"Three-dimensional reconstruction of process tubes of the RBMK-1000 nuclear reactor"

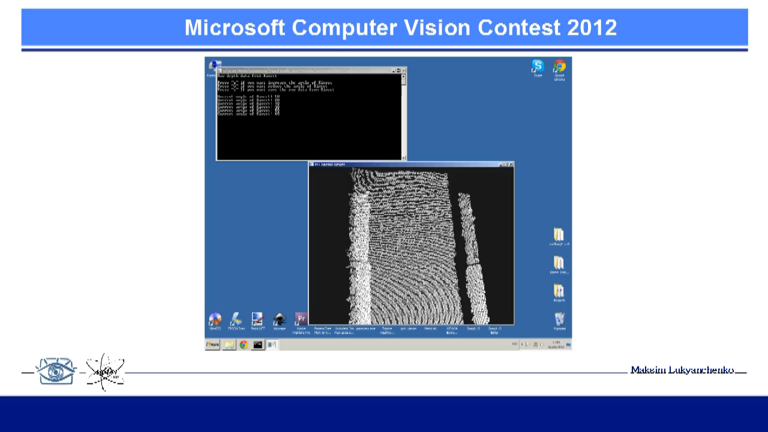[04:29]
And also save the Kinect data data for further processing.
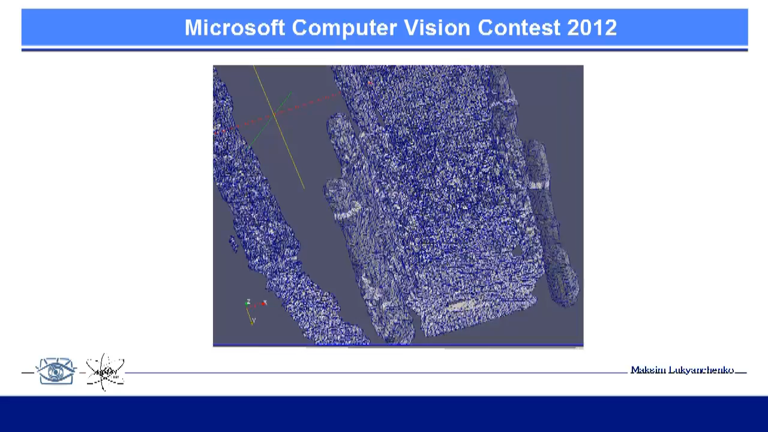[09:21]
You can see that is clearly visible the difference between the diameter of pipes, which suggests the possibility of technical realization of the proposed idea for a 3D reconstruction of process tubes. And now about next steps to improve program.